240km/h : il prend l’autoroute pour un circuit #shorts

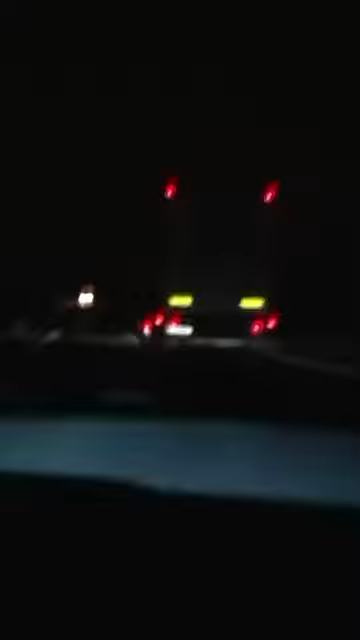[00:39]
A de telles vitesses, Serge a franchi la ligne rouge, il sait qu'il risque gros.